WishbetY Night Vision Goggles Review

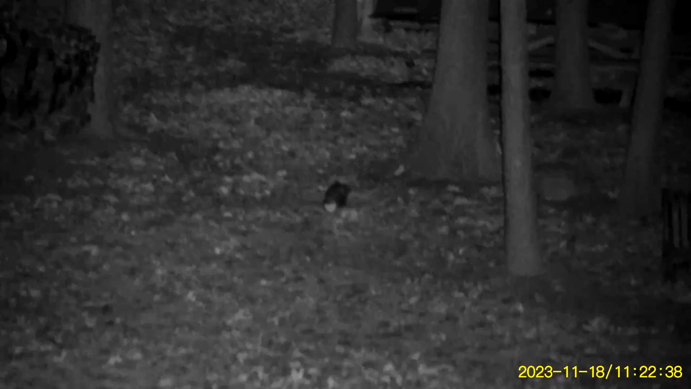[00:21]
Also you can change the various photo and video modes including the quality of your photos and videos. You can turn on time stamps as well as change whether you want to have the microphone on or off.